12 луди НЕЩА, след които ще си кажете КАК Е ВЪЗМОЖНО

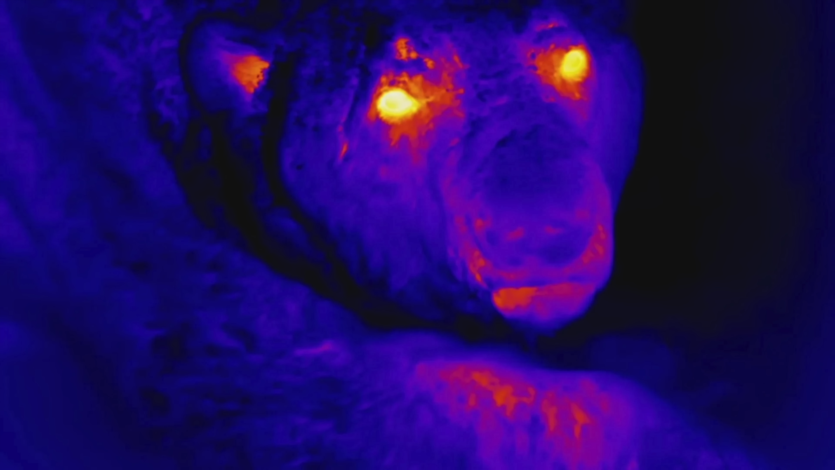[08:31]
за да могат по-лесно да ги отлечат по телесната температура от околната среда. Така са надявали да ги преброят много по-лесно, но точно там ударили на камък.